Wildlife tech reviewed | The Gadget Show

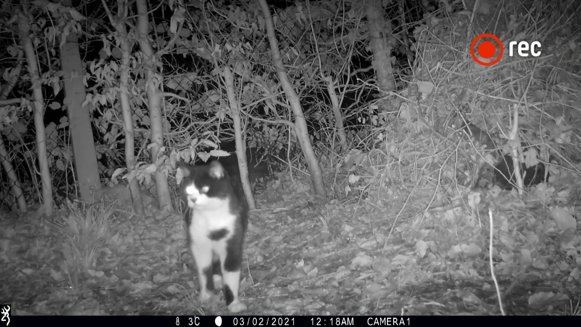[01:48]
It also has a low-glow infrared sensor for capturing high-quality footage after dark, and a smart video mode,
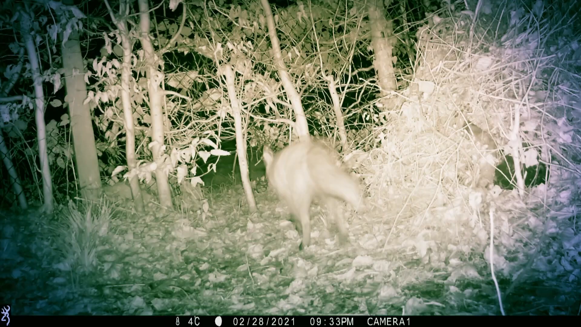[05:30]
We caught a fox moving really quickly, so that trigger is key.